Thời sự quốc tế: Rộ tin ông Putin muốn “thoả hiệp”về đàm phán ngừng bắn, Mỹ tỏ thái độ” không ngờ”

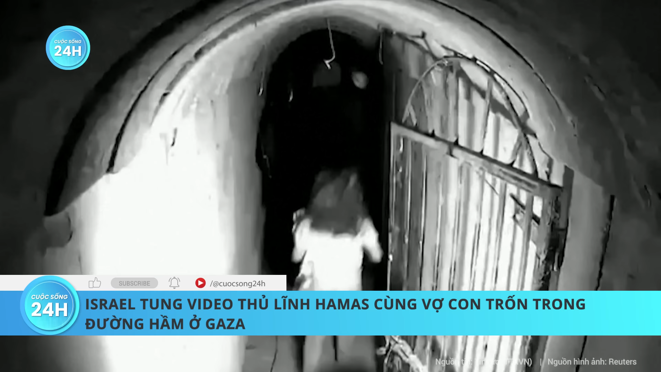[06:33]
đã công bố đoạn video mà ông nói là cho thấy thủ lĩnh Hamas ở Gaza, Yahya Sinoa, đi qua một đường hầm phía dưới thành phố Khan Yunis vào ngày 10 tháng 10 năm 2023. Đoạn video được ghi lại bởi camera an ninh nằm trong số những
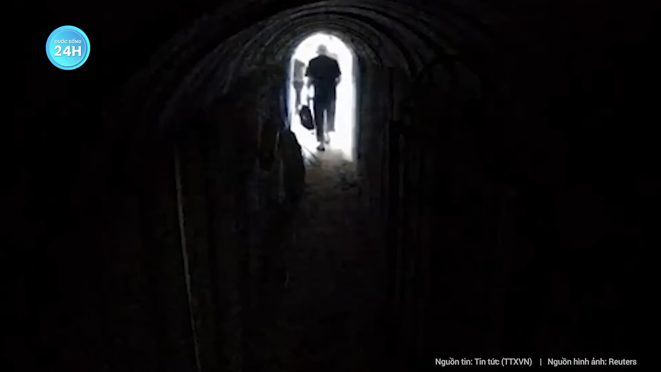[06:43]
đoạn video mà IDF có được kể từ khi xung đột Israel-Hamas bùng nổ vào ngày 7 tháng 10 năm 2023,
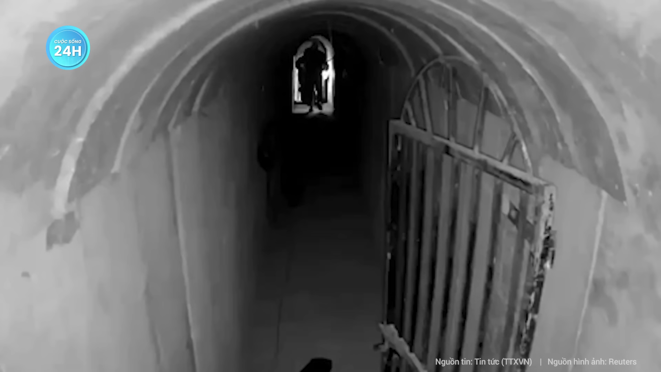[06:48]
cho thấy một người đàn ông dẫn một phụ nữ, trẻ em và một người đàn ông khác đi dưới đường hầm. Chuẩn đô đốc Hagari nói rằng những người trong video, bao gồm Sinoa, vợ và các con của ông ta đang được anh trai của nhân vật này dẫn đường.